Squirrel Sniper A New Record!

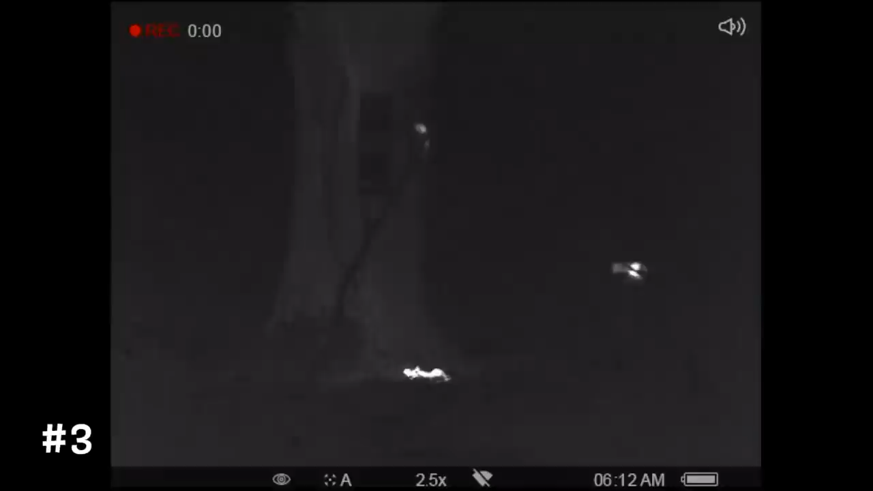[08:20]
That one did actually flick further off to the left behind those leaves there. Squirrel number four is actually still up the tree, and you can see it very clearly here through the thermal.
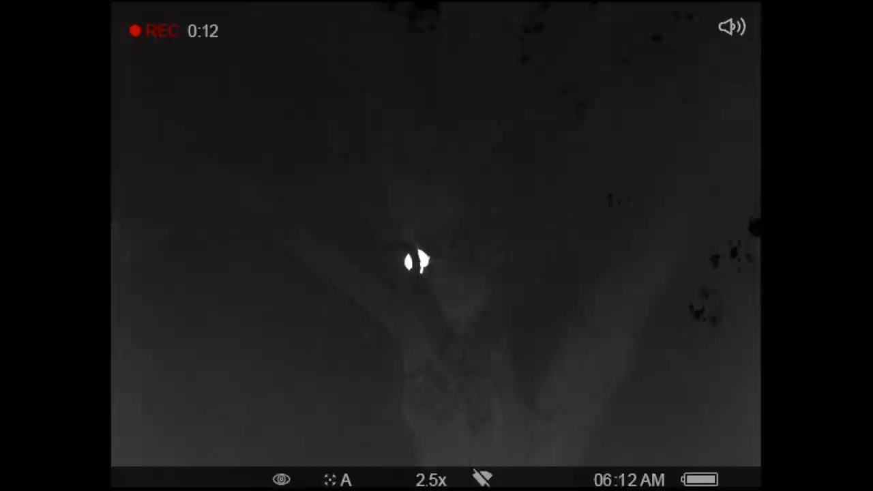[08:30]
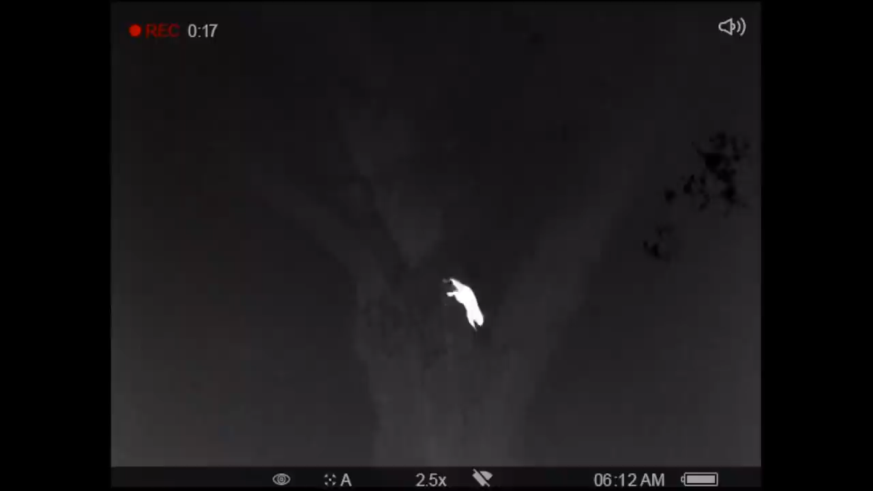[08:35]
And as he makes his way down the tree and stops in that V there for just a second or two, he actually leaves a thermal signature on the tree, which is pretty cool.